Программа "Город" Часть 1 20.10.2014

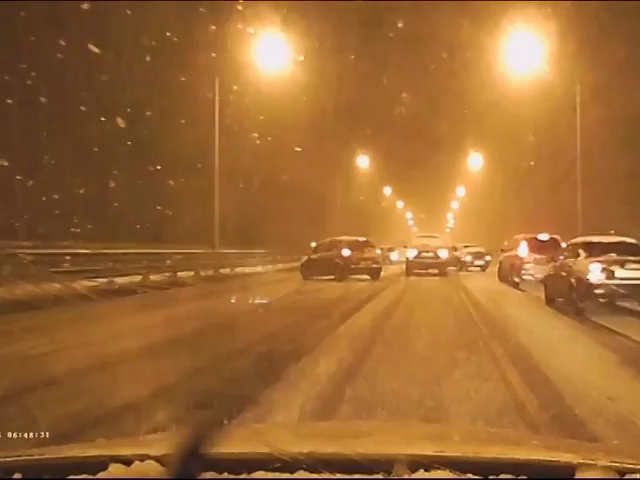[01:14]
Оно было снято в ночь со среды на четверг на Октябрьском мосту. Мы видим, что аварии буквально одна за другой происходили. К сожалению, утром уже были многочисленные пробки. И ярославцы, которые опоздали на работу, опоздали в школы, в детские сады, винили во всем городские власти. Городские власти винили во многом подрядчика. Это у трассы, которая здесь присутствует. И вот сегодня мы попытаемся разобраться в проблеме, кто же все-таки виноват в том, что происходит на улицах Ярославля.